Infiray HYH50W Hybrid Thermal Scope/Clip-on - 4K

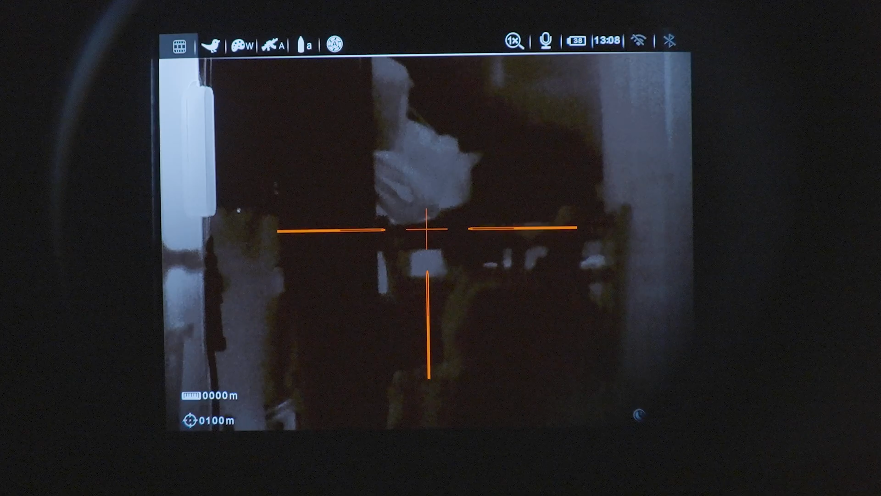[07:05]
So I'm going to show you this through scope screen, just because there's certain things that you can see here that you can't see through the actual recorded video.
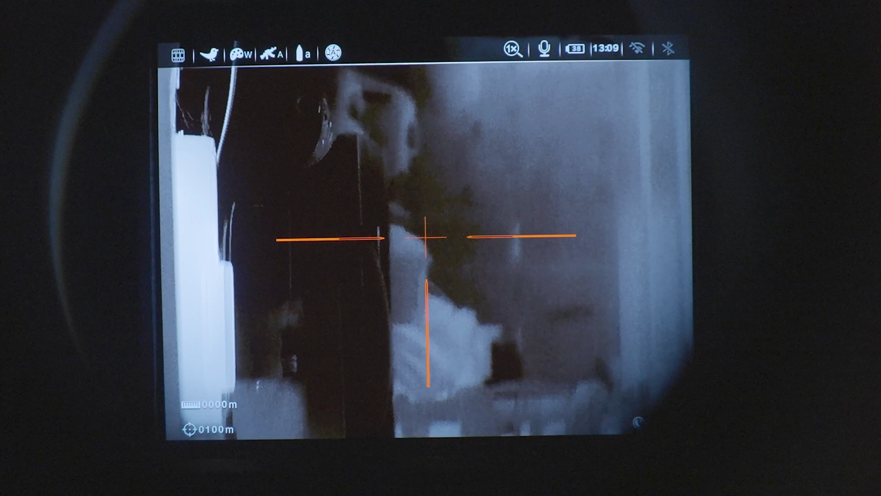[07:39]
And then back to white hot again, and then I'm going to turn on picture-in-picture. So picture-in-picture is basically an automatic 2X zoom on top of what you're currently at.
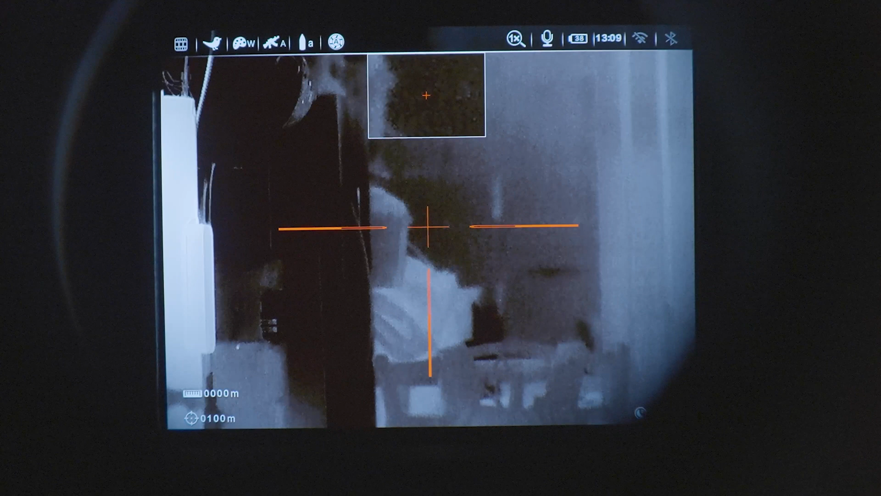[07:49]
So this device already has a 2.6X base mag.
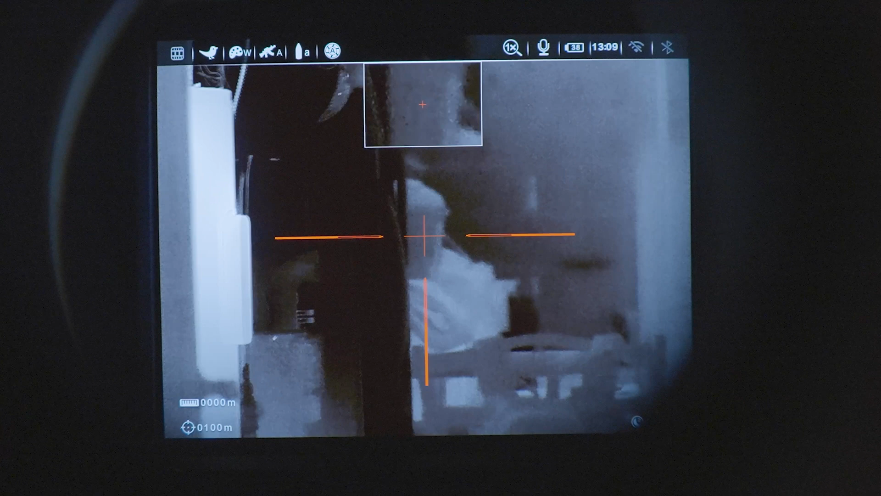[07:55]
So essentially what you're seeing is 5.2X on the picture-in-picture, and then you can actually just punch that in even more so as it continues to go in. And then one last thing I wanted to show you was the clip-on mode.
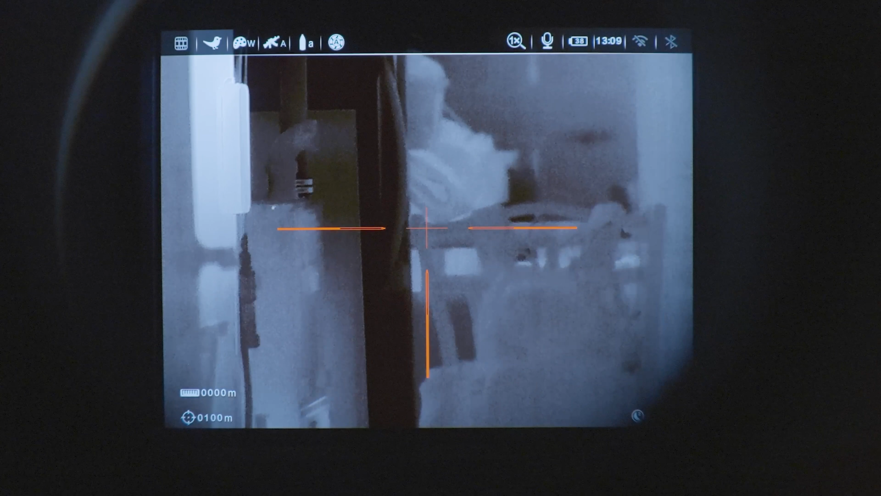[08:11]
So this is basically scope mode. And then if I hold down the camera button and the multi-function button,
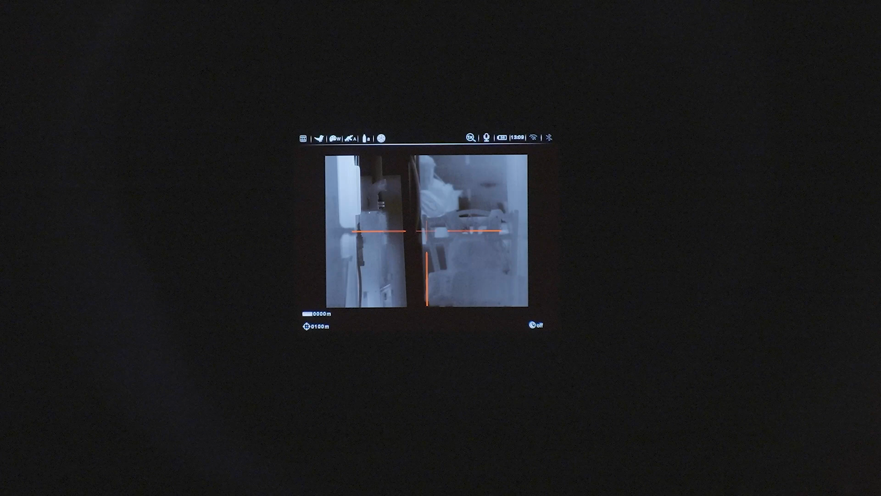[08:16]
it goes into clip-on mode. So essentially all it really is, is it kind of shrinks the display down so that it allows you to see the entire screen once your day scope is zoomed in.
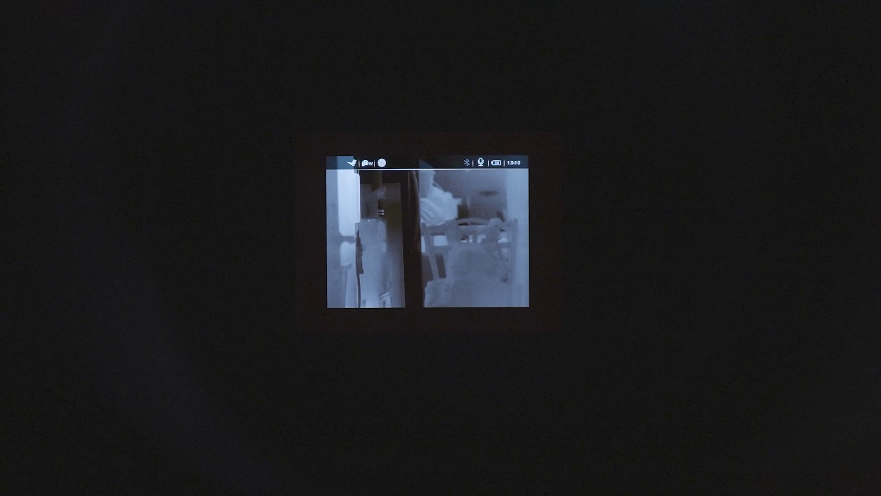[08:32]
So to kind of go back, you just hold down the camera button and the multi-function button, and then it goes back to regular scope mode.
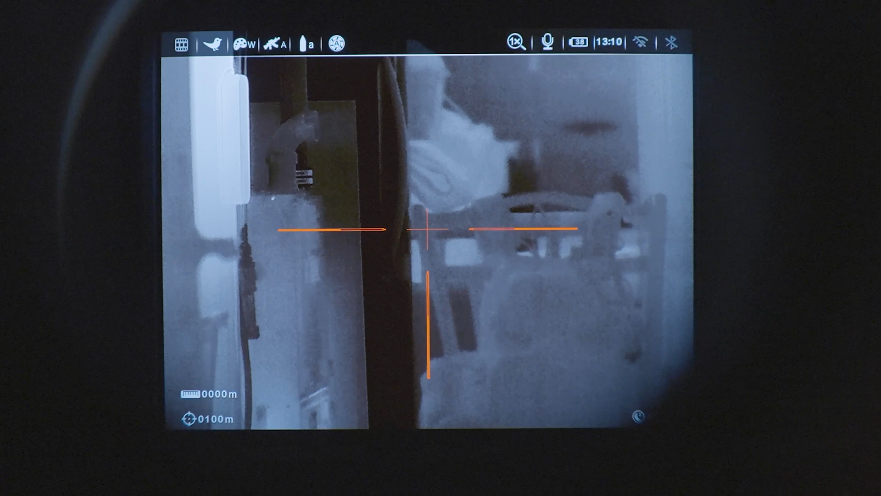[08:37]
This is a test of the digital zoom.
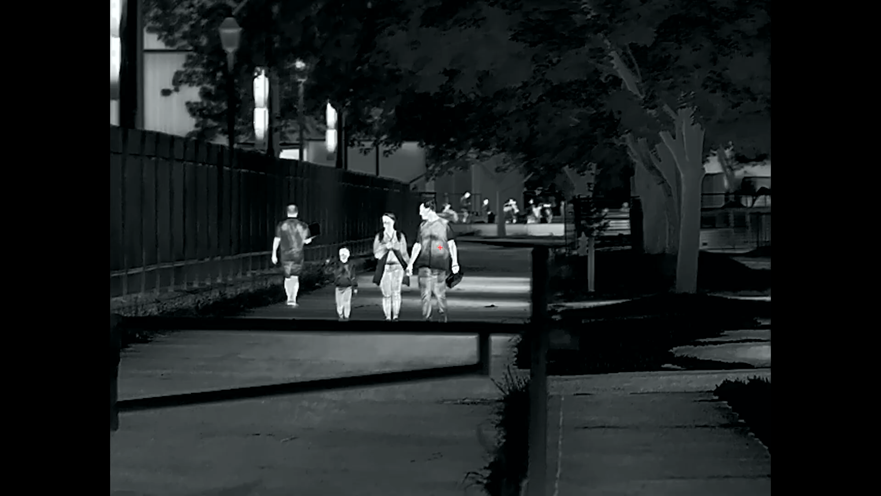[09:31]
Also pay attention to the fact that there is a small gathering about 500 to 600 meters away. And it will be able to pick up those heat signatures as well. So this is white hot with picture in picture.
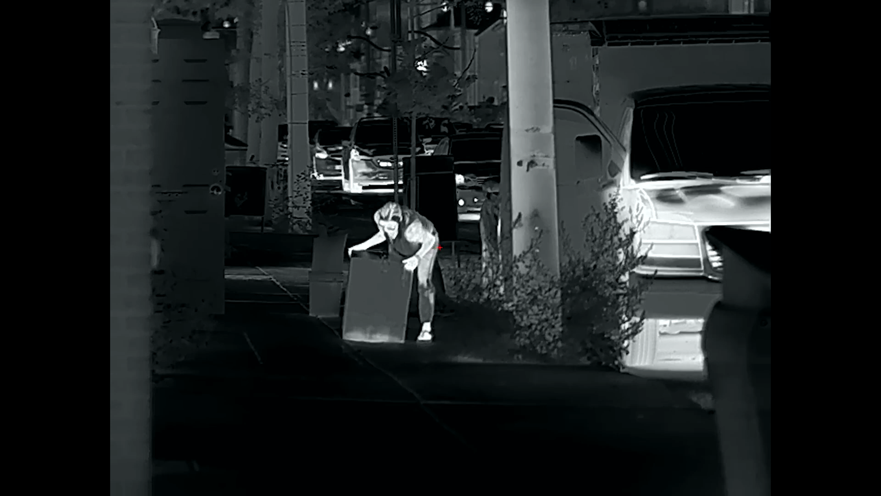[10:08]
Okay, this is the audio test of the HYH 50W from InfraRay.
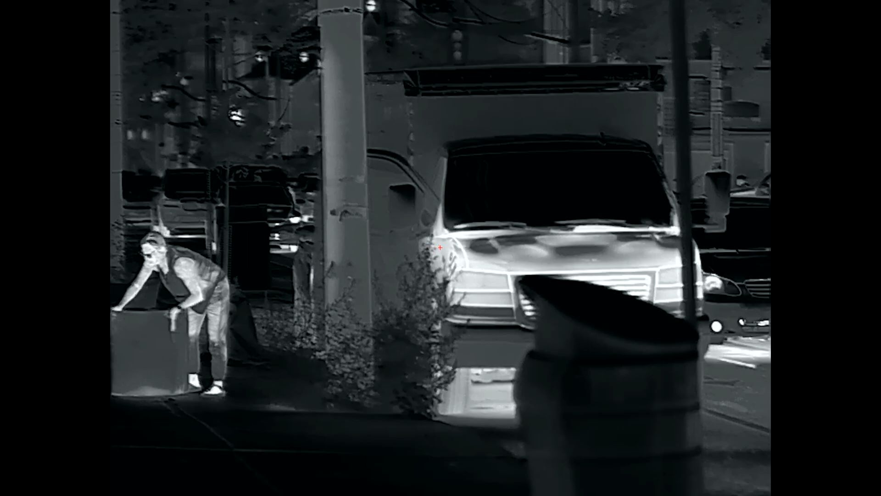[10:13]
Outside urban area. So getting into the menu system now and what it looks like through the scope itself. But there's three different menu systems. One is the shortcut menu, the other one's the main menu, and then the advanced settings.
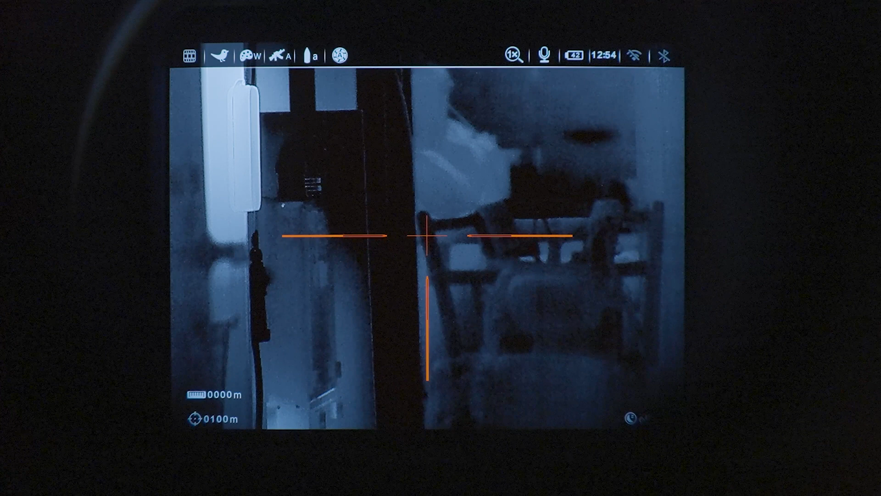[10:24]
So I'll try my best to get through everything.
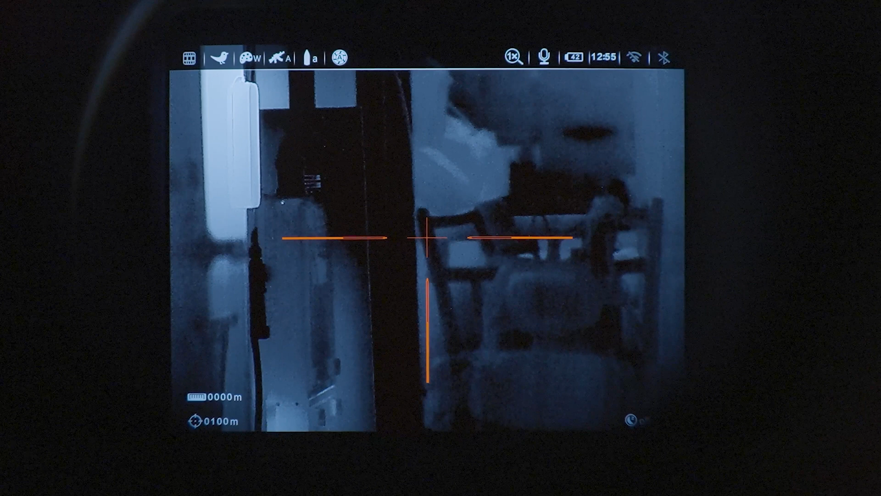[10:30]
So to actually access the quick menu, you just press down on the multifunction dial. This one is just brightness. And then this one's contrast. So you'll see here. What I find best is kind of like right in the middle is probably best. Again, it depends on what you're using this for. The next one's sharpness. So if you want the image to be sharper or not, you can adjust that. So this is the fourth menu item. It's non-uniform correction. And it determines whether or not you want it to be manual or automatic.
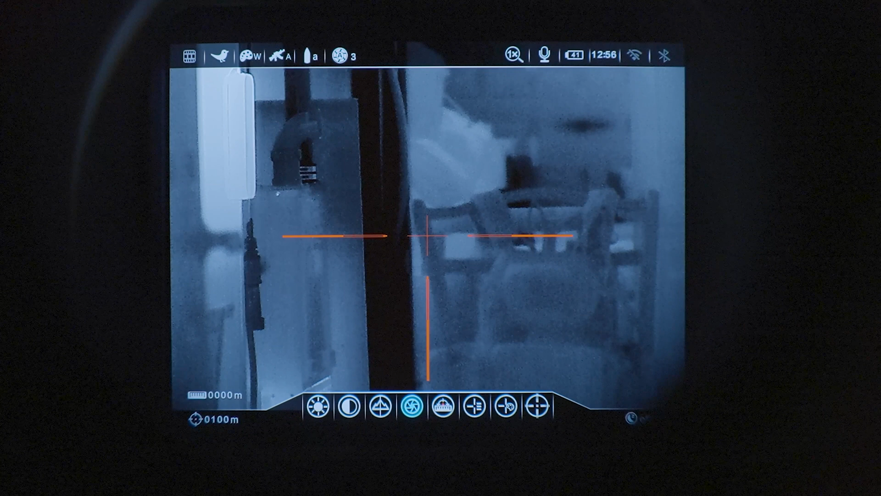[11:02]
Some people like it automatic because that means that this thing auto-adjusts to the actual temperature of the sensor core itself. So that you always get the absolute best image quality. Some people don't love that. And like I said, it's a manual so that you can actually set non-uniform correction manually yourself.
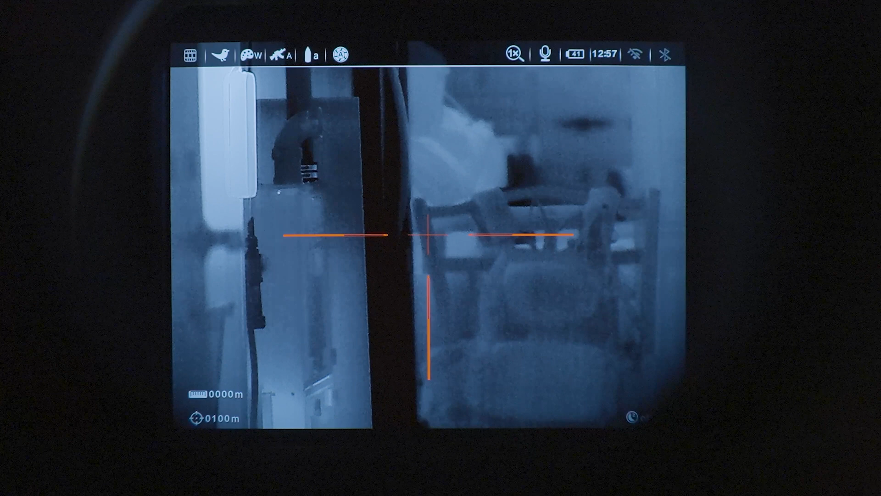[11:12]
So that you don't get like an interruption in the image itself.
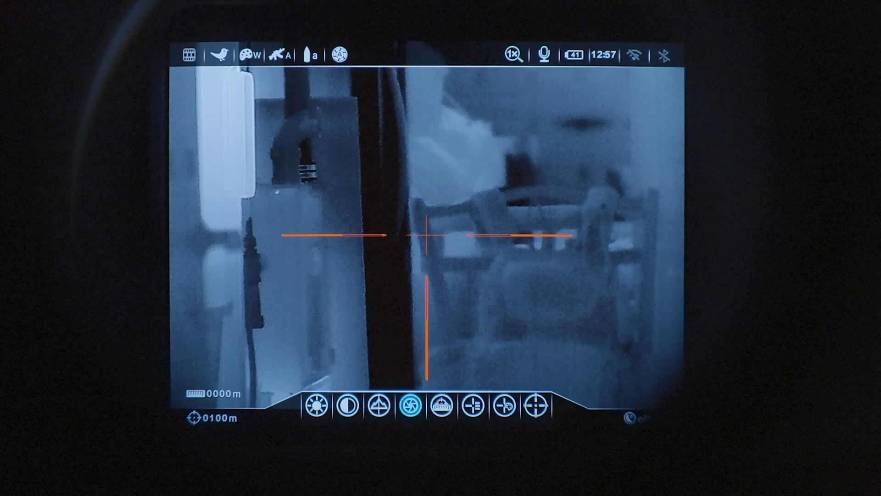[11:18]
So the next menu item is zeroing distance.